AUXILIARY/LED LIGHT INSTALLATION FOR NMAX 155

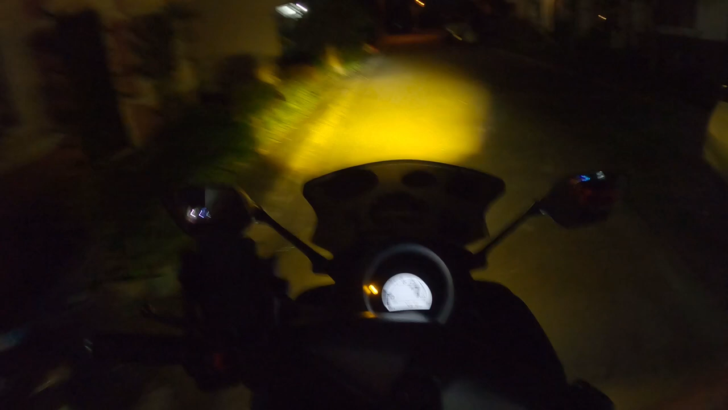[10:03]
So, ayan Bukas sya Bukas Yung Ilaw natin So, hanap lang tayo Nang medyo madilim na part Okay Alright
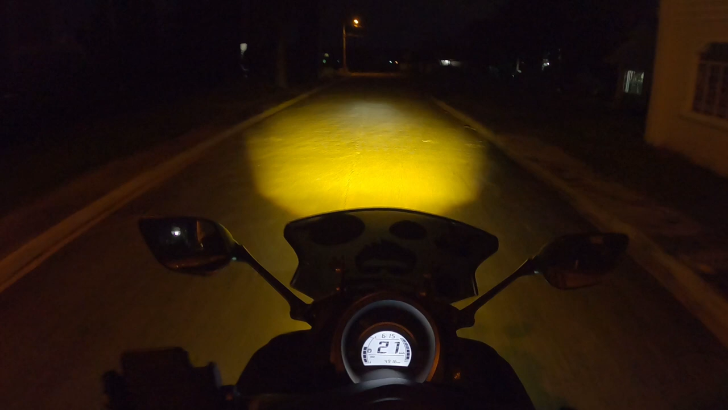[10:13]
Siguro pwede na dito Pero, ayan o Nakikita nyo naman o Yung Ilaw nya So, ayan Subukan natin Yung bright nya Sa ganitong kalayong distance Okay Okay Okay So, bright tayo Okay Ayan o So, hindi lang masyado Kita yung pagka-wide nya Dito sa Sa GoPro natin Pero Sobrang lawak nya Guys Ayan o Kita nyo naman Nakikita doon Kita kita yung bahay
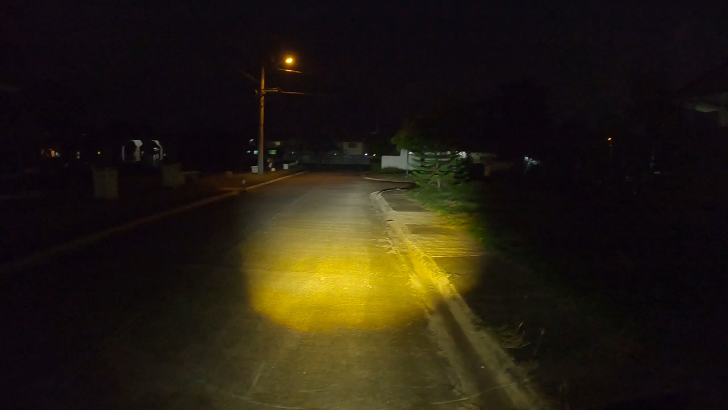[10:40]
Ayan o So, yun yung bright natin Guys Ayan para makita nyo naman Yung pagkakaiba O So,
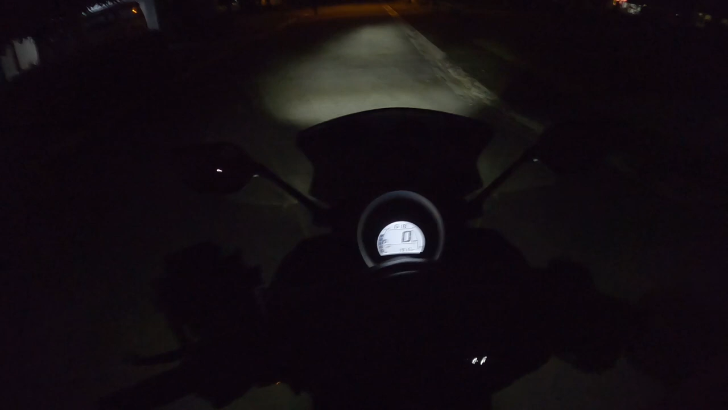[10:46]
papakita ko sa inyo yung Stock Ayan o Ayan yung stock na Ilaw Na itong N-Max O Ayan Sa kagantong kadilem Ayan Ayan yung ilaw mo Okay Ayan yun Yan lang sya So, pagka-abine ko sa inyo Yung auxiliary light O, diba O, diwanag O Tapos, pagka-abine na right na pa O, yun o Ayan o Aki-aki man Kapantin lang tayo ng konti Okay Ayan yun
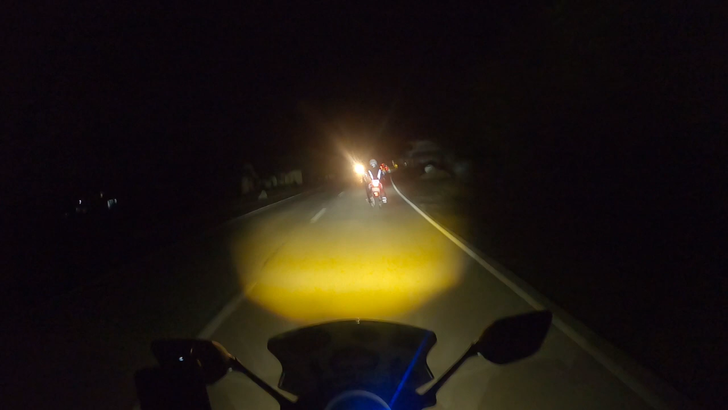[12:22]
Bagong Kinabit na auxiliary light Sa N-Max natin So, ito ay Fillet So, mabibili nyo siya ng 2,500 Sa Lazada So,
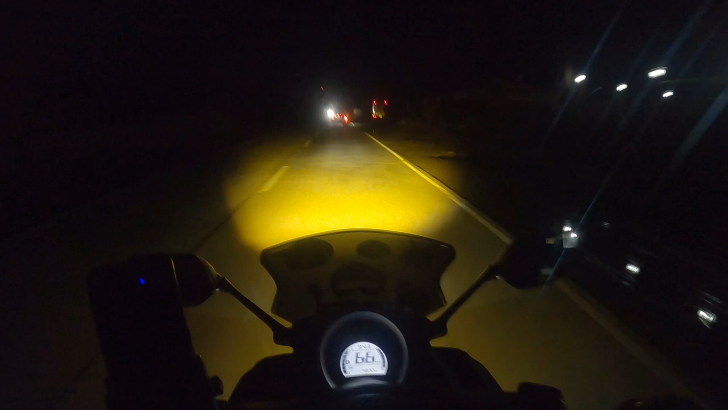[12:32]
ayan Habang ma-under tayo Ayan In yung dim So, kulay yellow siya Tapos Ayan Si-signal tayo Ayan Nakakita nyo ba? Alright So, pagka-binrate mo siya Ayan, kulay white So, hindi ko alam kung kita yung Yung lahawak, no Nung ilaw natin Nakikinabit Okay Pero kasi Ang isang pumbila ay 45 watts So Bali dalawa Bali 90 watts Ayan Binidyo ko para At least makikin nyo Pagka ginagamit natin Sa ride Okay